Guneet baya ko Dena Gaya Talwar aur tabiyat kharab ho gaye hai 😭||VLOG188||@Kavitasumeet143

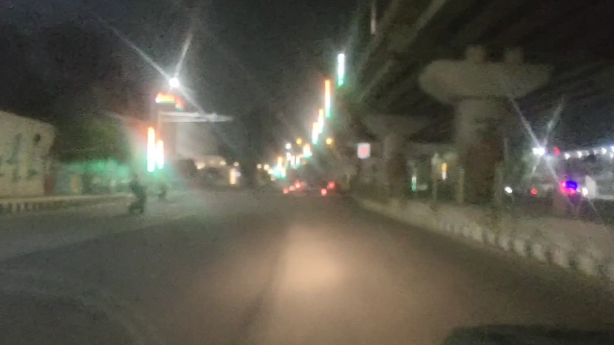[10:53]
गाइस अभी पहुंचे हैं तवी पुल पे, और मेरा मिरर साफ नहीं है, इस वजह से आपको शायद वीडियो साफ ना दिखे। ये रहा माता रानी जी का दरबार,
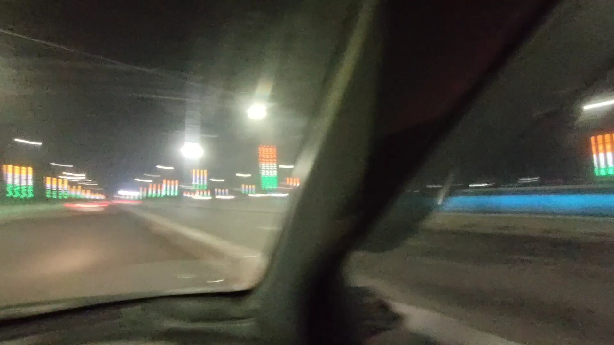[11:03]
और ये रही जम्मू सिटी, मतलब यहाँ पे ना अभी देख सकते हो लाइट, और ये है बाहर का कुछ नज़ारा। कैसा लगा? बहुत अच्छा।